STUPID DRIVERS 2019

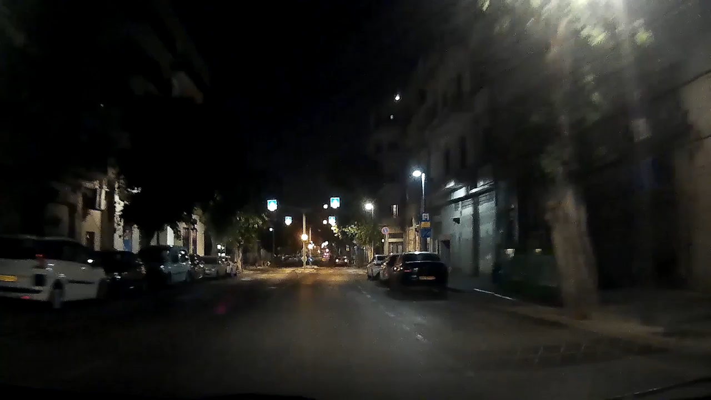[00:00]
just in the middle of the night some kid no helmet no lights just like this he actually want to die early hours in the morning everyone going to work and look at this some